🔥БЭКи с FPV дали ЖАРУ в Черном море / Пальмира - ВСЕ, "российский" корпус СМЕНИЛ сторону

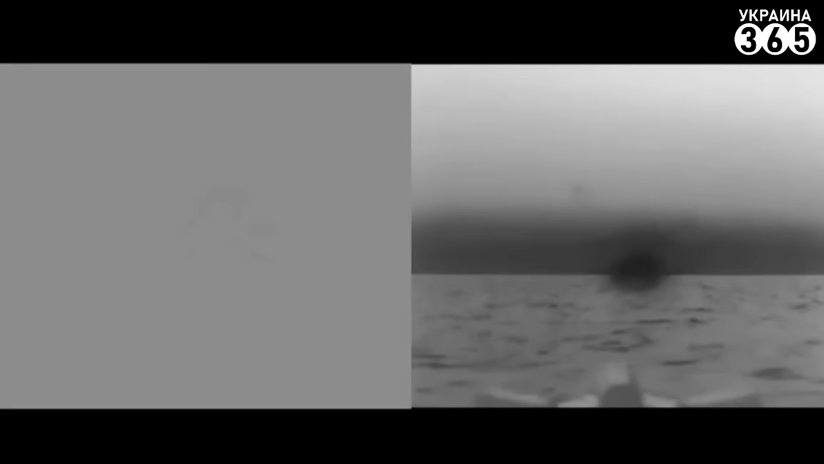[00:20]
Он заявил, что одно из подразделений службы нанесло прицельные удары по целям российских оккупационных войск.
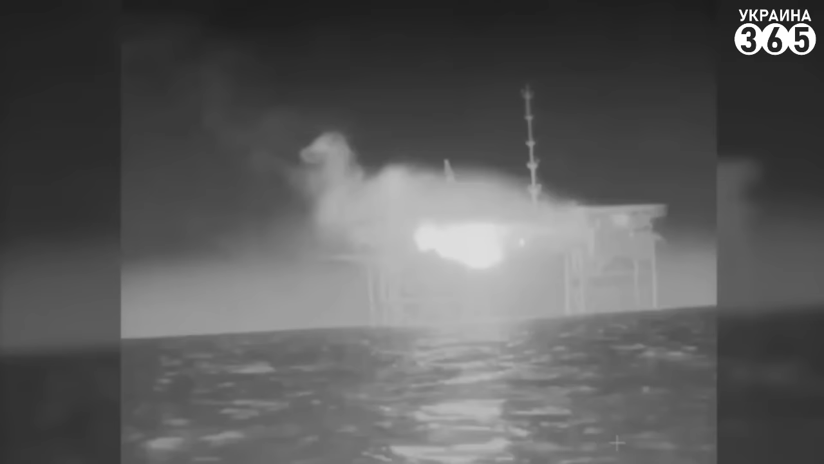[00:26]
А именно, отмечается, что в результате операции были уничтожены системы наблюдения,
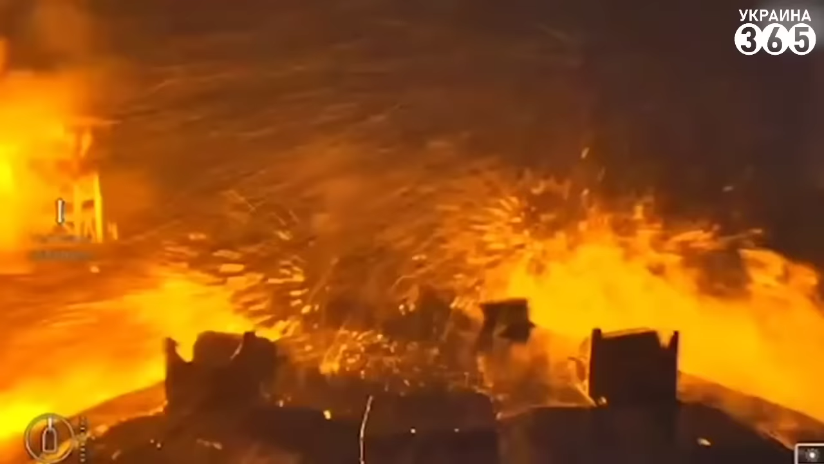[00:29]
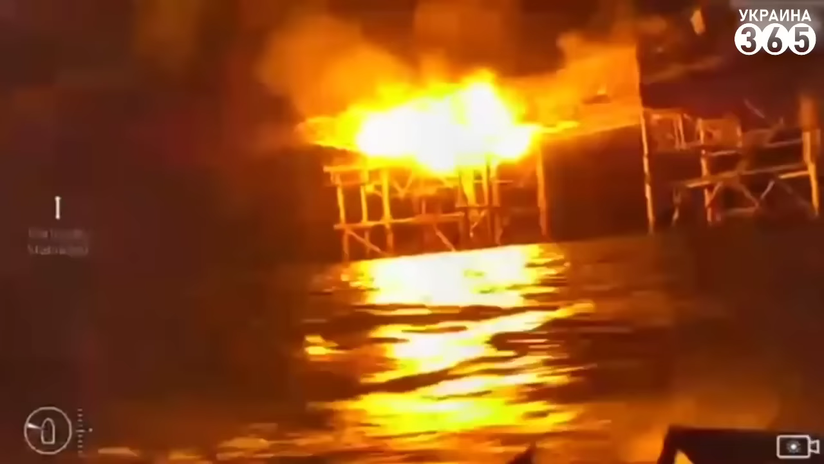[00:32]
которые россияне разместили на газовых платформах у побережья временно оккупированного Крыма.
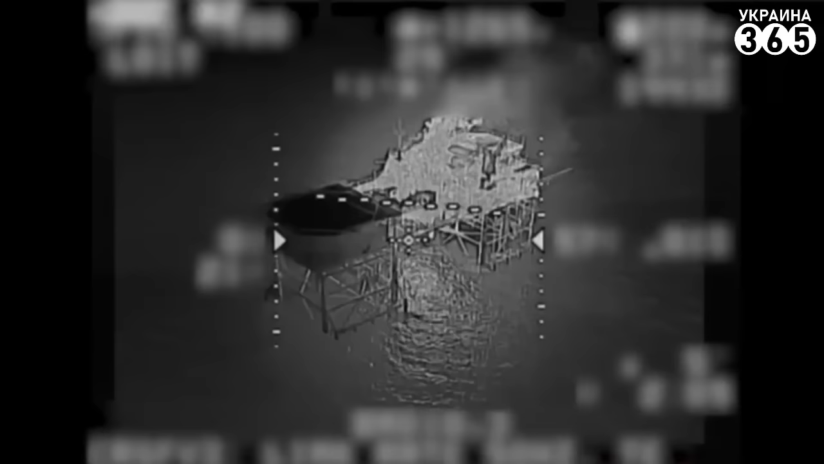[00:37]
Речь о так называемых «вышках бойко». В представленном видео зафиксировано, в частности, удары наших надводных дронов по платформам.
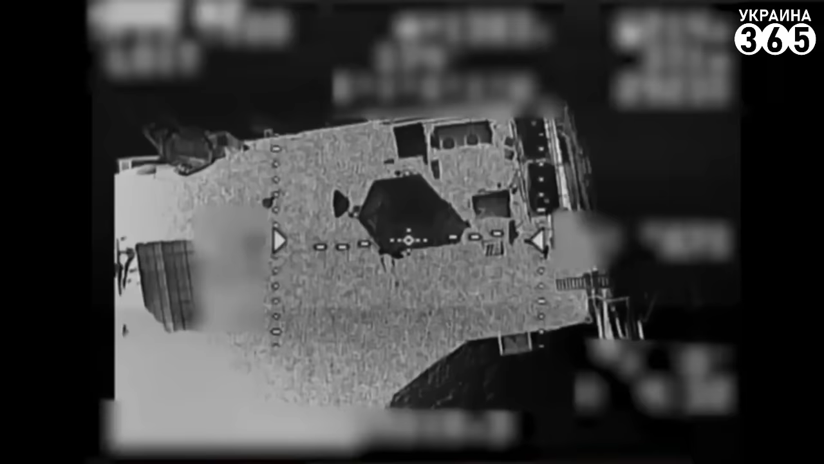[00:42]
Но самое интересное на этих кадрах – как наши катера Камикадзе запускают по вражеским целям FPV-дроны.
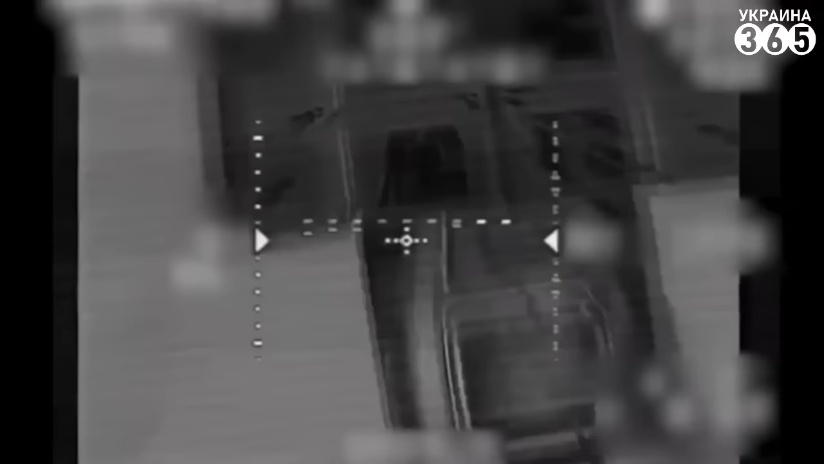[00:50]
В частности, на видео представлено сразу несколько эпизодов, как из внутреннего отсека вылетают FPV-дроны и атакуют цели на платформах. Также на видео зафиксированы яркие взрывы и пожар в результате работы наших военно-морских сил.